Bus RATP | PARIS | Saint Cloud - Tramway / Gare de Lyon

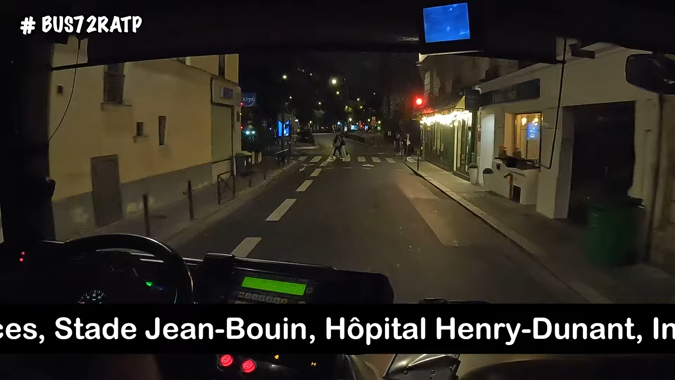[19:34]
Genre là, on est dans le... Tonton du bled, petit jeune homme. Rue Claude Terrasse, dans le 16ème arrondissement.
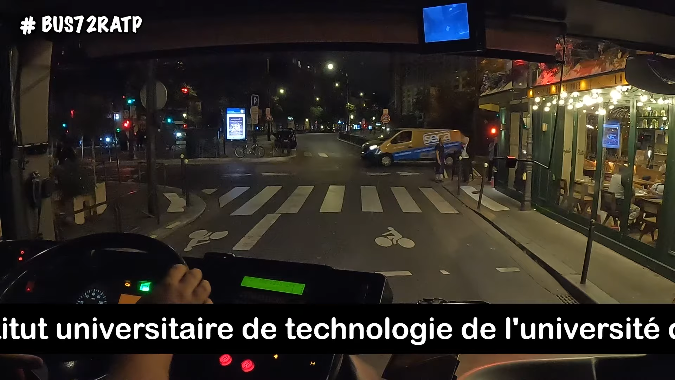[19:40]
Ouais, 16ème, je savais qu'on est dans le 16ème. On est dans le 16ème. Parce que je sais que Porte de Saint-Cloud, c'est le 16ème. Ah, mais des fois, quand je t'ai dit, il y a des tontons du bled, là. Petit jeune homme, là. Ah, là, j'y vais au 25 pays.